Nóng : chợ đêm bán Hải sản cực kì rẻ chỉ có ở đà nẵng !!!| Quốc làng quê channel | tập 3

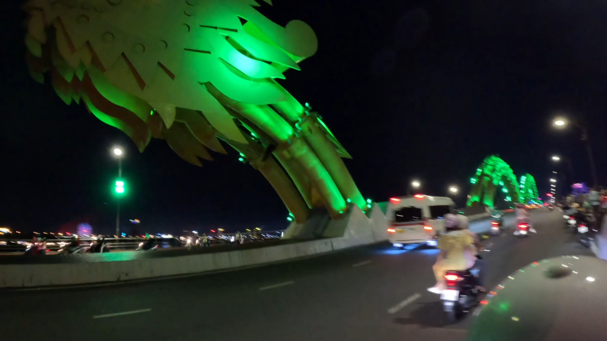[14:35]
Cầu này được xây dựng vào 2009 và bắt đầu đi vào hoạt động vào 2013 nha mọi người. Cầu này có chiều dài là 666 m.
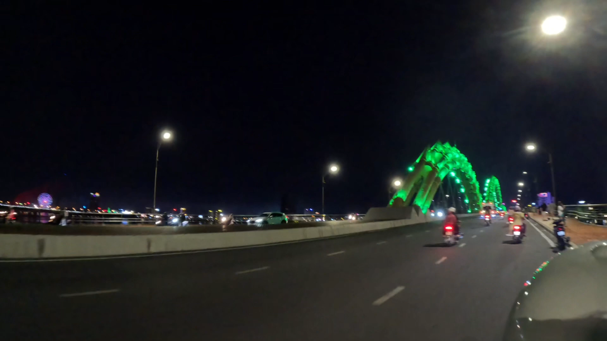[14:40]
Cầu này là cây cầu thứ hình như là thứ 6 bắc qua sông Hàn.
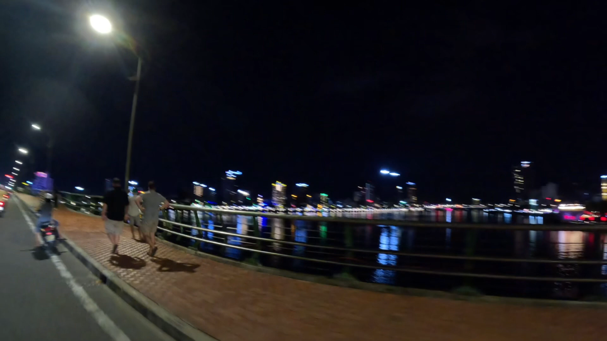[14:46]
Mà hình dáng nó chắc là giống con rồng nên người ta gọi là cầu rồng nha. Chứ mình cũng không hiểu về ái bao nhiêu nha mọi người.
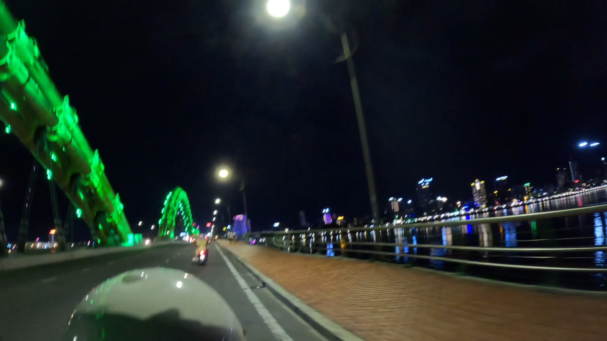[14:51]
Mời mọi người chiêm ngưỡng cây cầu siêu đẹp này cùng mình nha.